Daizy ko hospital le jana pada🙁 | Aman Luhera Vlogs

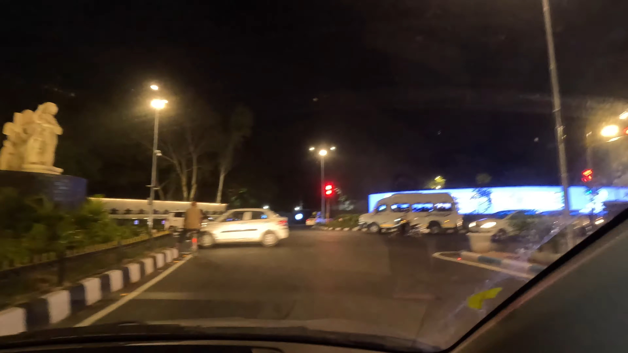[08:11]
तो सामने देखो बहुत सुंदर लग रहा है यार, बहुत सुंदर। तो दोस्तों अभी पहुंच गए हैं घर, 8:10 हो चुके हैं, और अभी जस्ट मैंने अपना ब्लॉग अपलोड किया अपने ट्रैम्पोलिन वाला।